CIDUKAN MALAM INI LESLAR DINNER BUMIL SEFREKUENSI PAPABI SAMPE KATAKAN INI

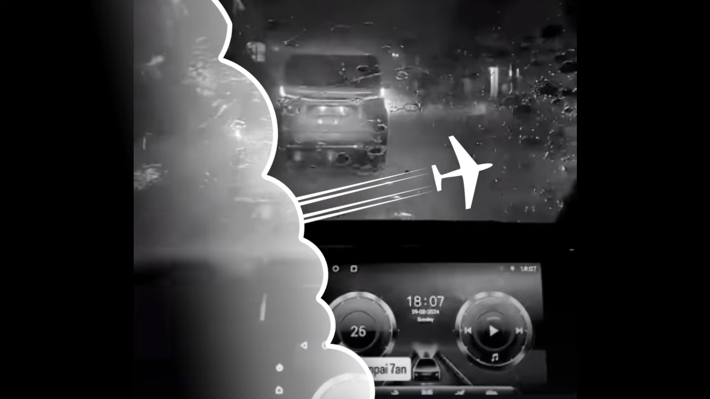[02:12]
7 malam Kak Tian mengunggah di story-nya Dan lagi di jalan ya otw pulang Dan